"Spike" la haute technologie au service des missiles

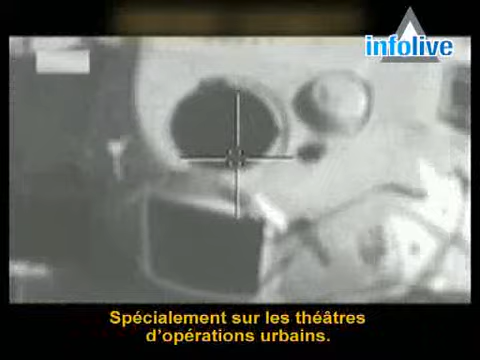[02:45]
Switching to higher-value targets. The fiber-optic data link also enables the
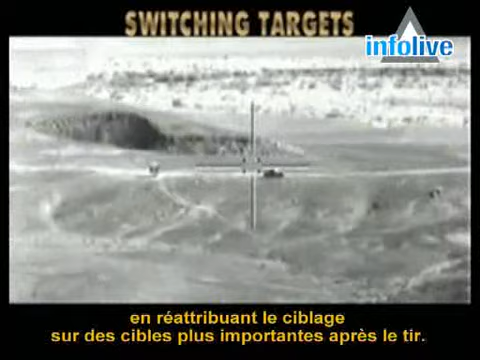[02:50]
gunner to identify and then switch to a higher-value target after launch.
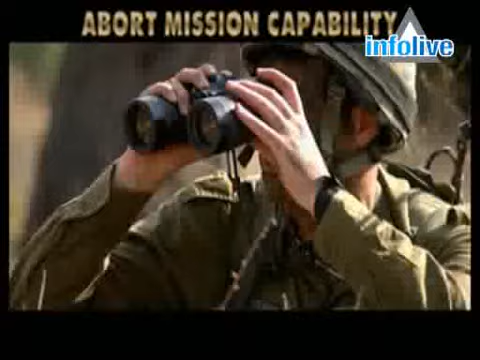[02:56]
Abort mission capability prevents friendly fire casualties by allowing the gunner to abort the missile after launch.
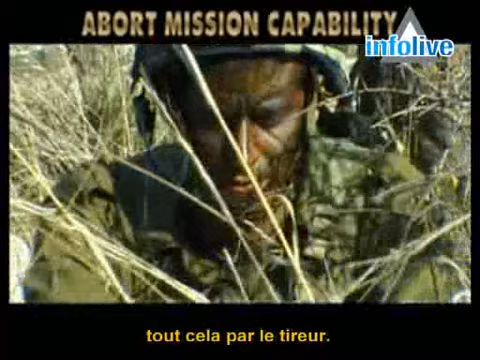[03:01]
Abort mission, it's one of ours.
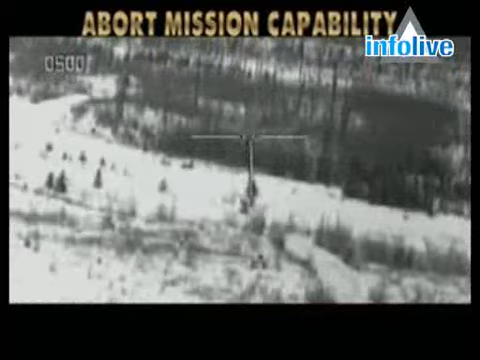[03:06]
Mask down after launch. Following missile launch, the helicopter can mask down,
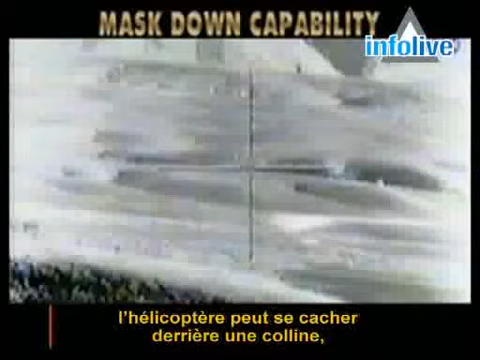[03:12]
ensuring maximum crew survivability while remaining in control of the missile.